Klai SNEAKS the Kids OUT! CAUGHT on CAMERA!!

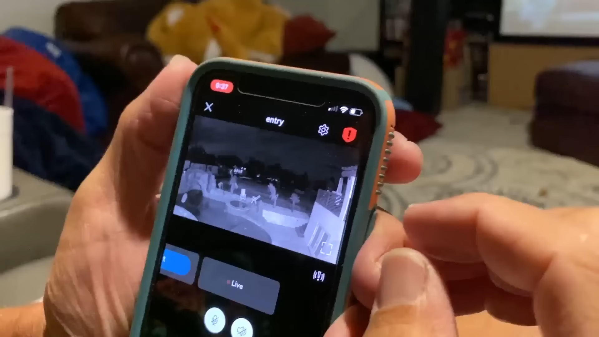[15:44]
She went outside. Oh! She's running.
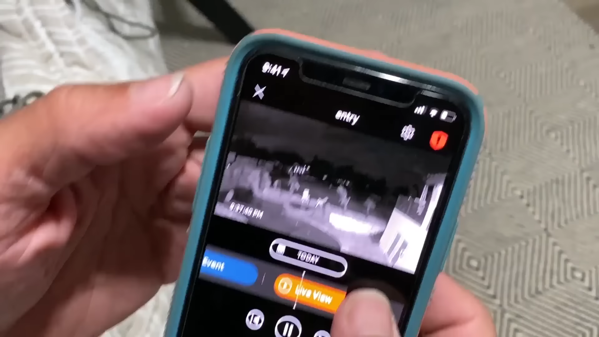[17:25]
Wait. Look, see that little Flash Gordon? What? Watch this.